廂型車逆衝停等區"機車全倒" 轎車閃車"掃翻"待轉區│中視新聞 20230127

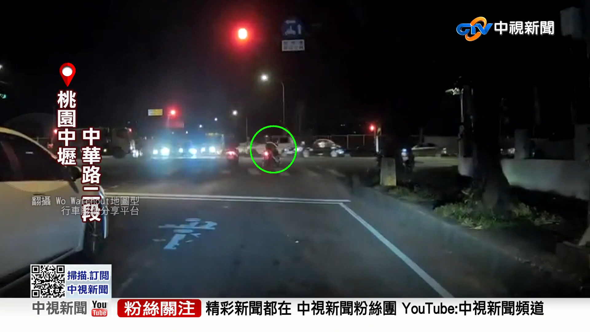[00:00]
惊悚三连撞，放慢画面，再看一次。黑色小客车强快要左转，直行轿车往右闪，疑似先碰撞小客车车头，尾侧再扫到待转区的机车，